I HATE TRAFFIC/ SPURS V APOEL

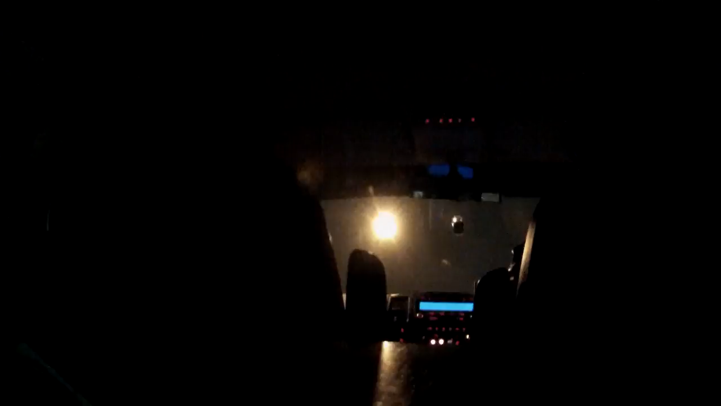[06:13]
I always forget this bit. One way but two lanes. I'm always like, oh, you're on the wrong side of the road. But, yeah.